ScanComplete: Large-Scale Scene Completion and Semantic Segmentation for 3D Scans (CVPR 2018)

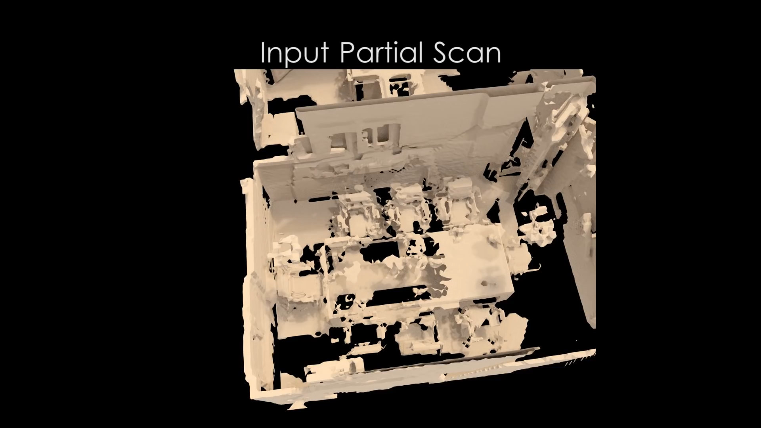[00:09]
and predicts a complete 3D model along with per-voxel semantic labels.
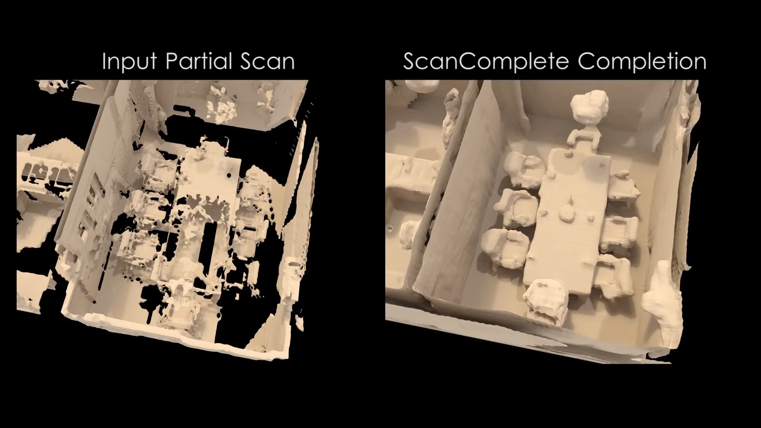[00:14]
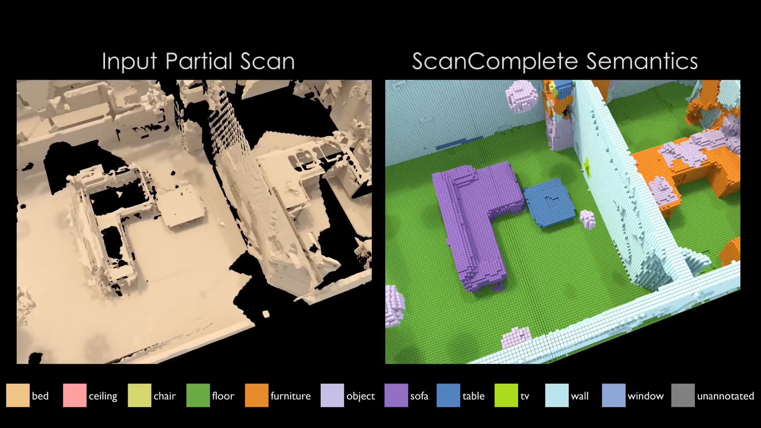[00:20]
We take as input a partial scan encoded as a sign-distance function in a volumetric grid.
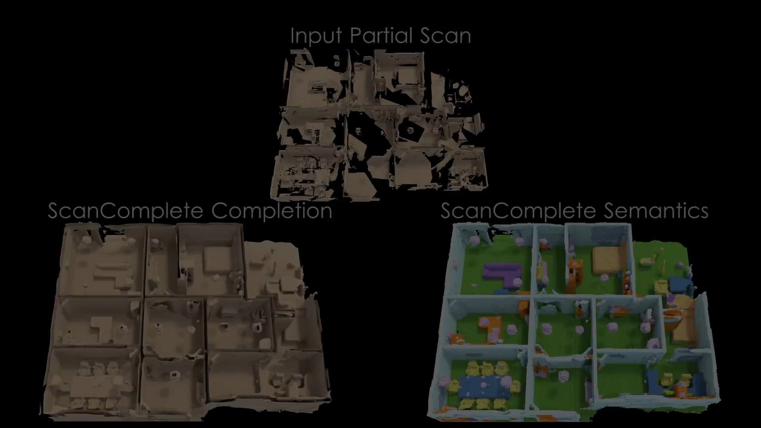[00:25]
We then leverage fully convolutional neural networks,
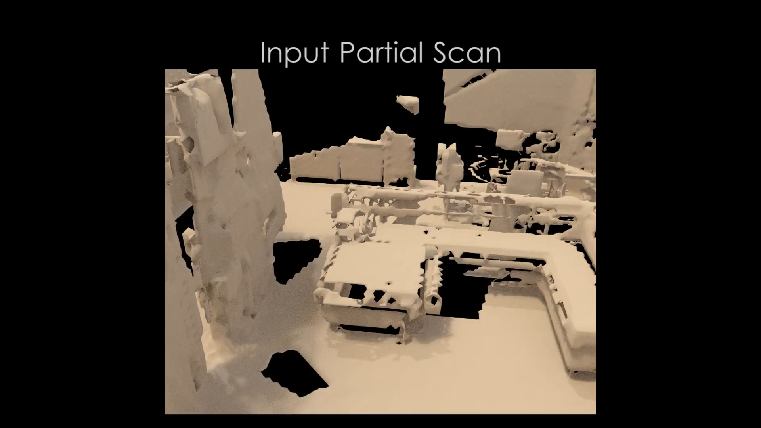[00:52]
Here we show a completion result on a scene from the SunCG dataset.
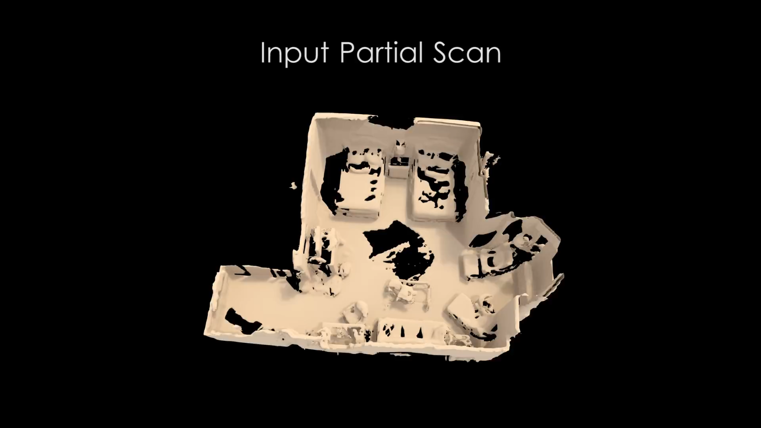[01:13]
Here we show a completion result on a scene from the ScanNet dataset.
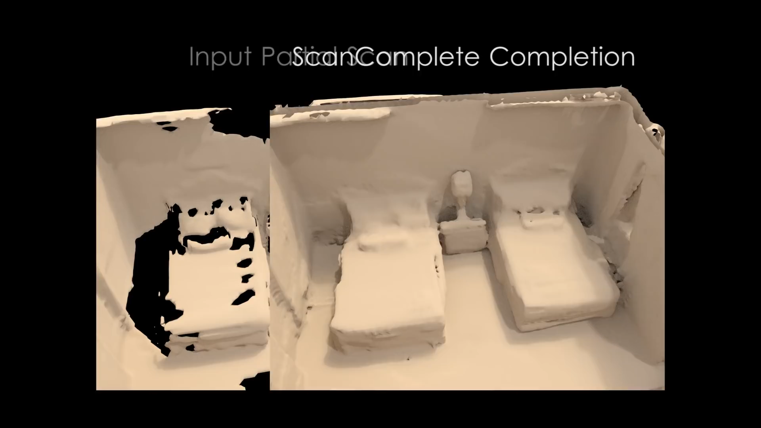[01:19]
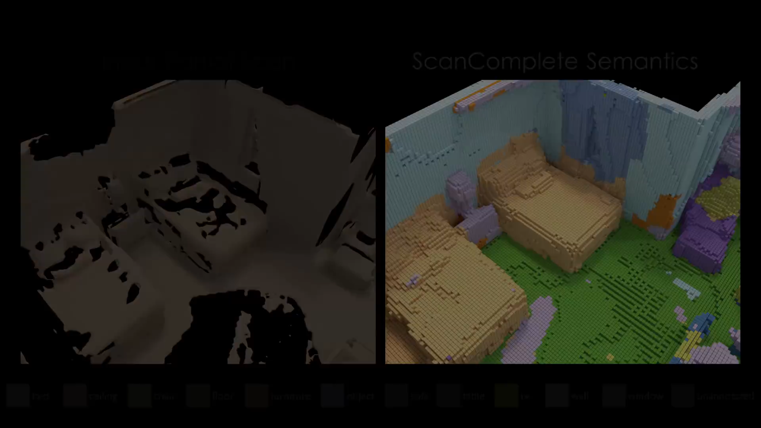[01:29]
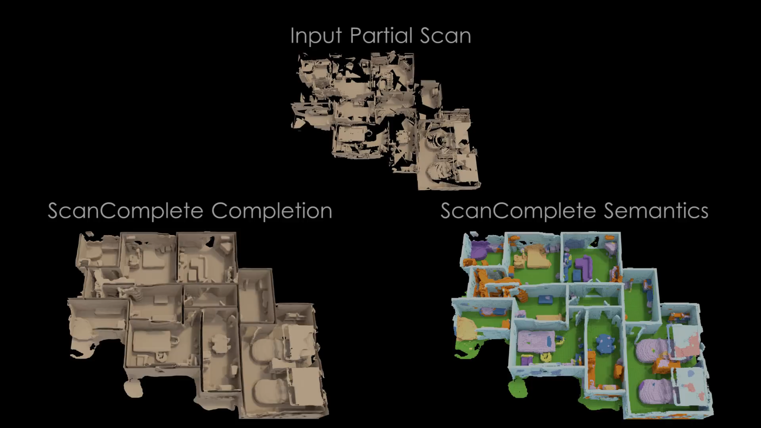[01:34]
We demonstrate our method on a variety of large-scale indoor scans.